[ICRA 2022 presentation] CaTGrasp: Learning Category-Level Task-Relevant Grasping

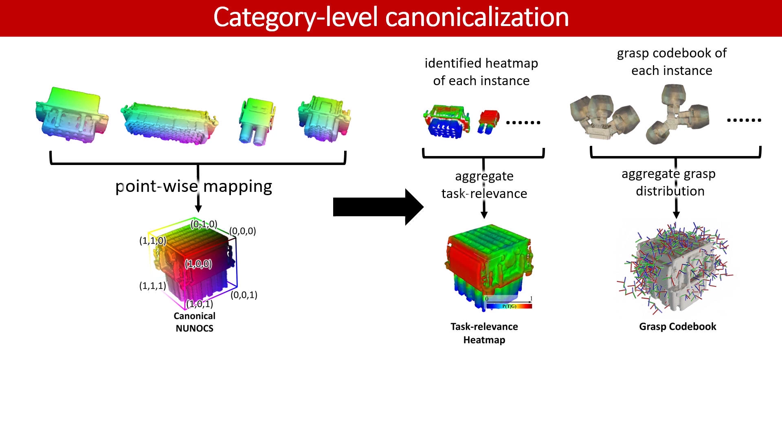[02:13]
where dense correspondence can be established to aggregate each training object instance's technologies. The camera takes the point cloud of the scene and performs instant segmentation, predicting NUNOX representation,